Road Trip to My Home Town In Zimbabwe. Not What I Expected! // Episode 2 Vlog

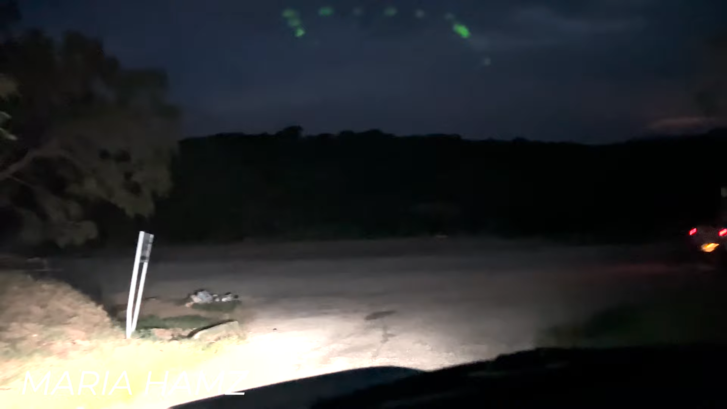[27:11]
For those who don't know this area, it is part of the So yeah, heading towards Kariba from Makuti.
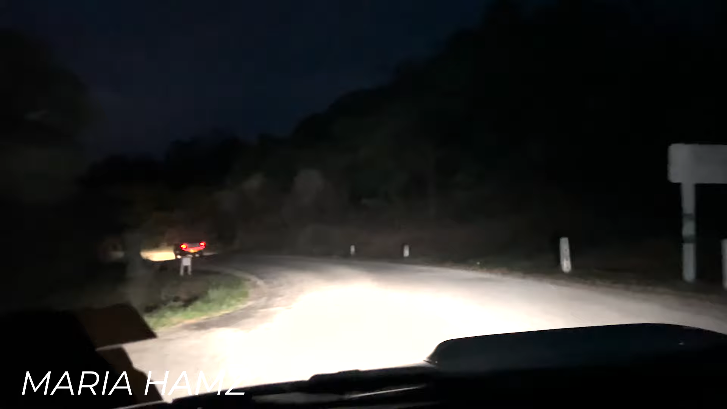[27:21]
So Kariba is in the gorge, isn't it? That's why it's called Kariba Gorge. So you're going down the valley, and the road is narrow.
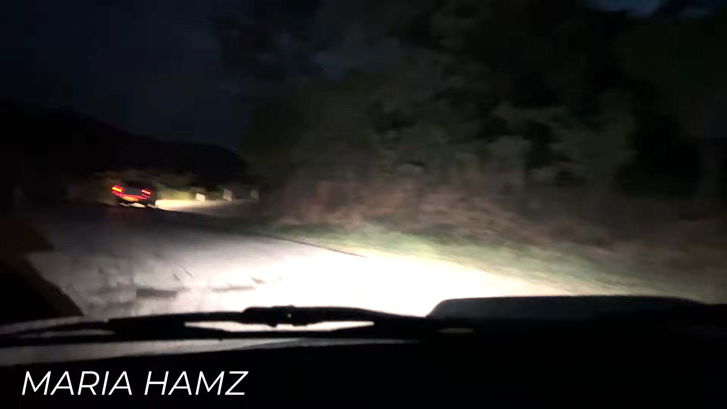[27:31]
But I understand at least the roads here are not so bad in terms of potholes. So yeah guys, it's a shame because it's now evening time, so we can't really show you the scenery. But yeah, you never know, we might meet one or two wild animals. Let's see.